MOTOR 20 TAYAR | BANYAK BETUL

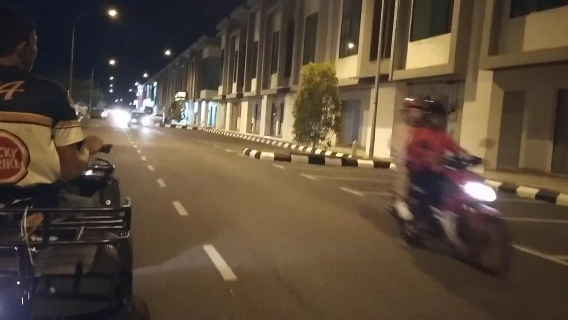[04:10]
Okey, kita nak hampir sampai ke destinasi. Sikit lagi nak sampai. Hari pun dah nak hujan.